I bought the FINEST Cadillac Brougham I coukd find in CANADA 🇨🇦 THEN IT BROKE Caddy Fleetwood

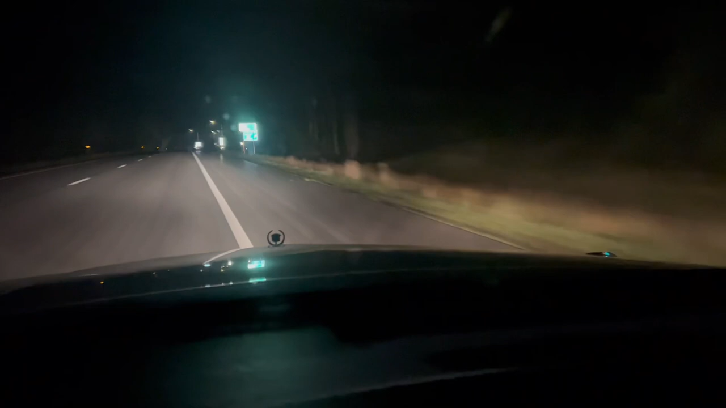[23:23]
We're gonna pull off here. We're in New Hampshire past Franconia Nodge. It's about 11 o'clock. We're at 26,039 miles. I'm gonna check the coolant level here. We've got about another hour and 10 minutes to go. Hopefully we don't get murdered. This doesn't look like a murderous type of place. Definitely a murderous type of place.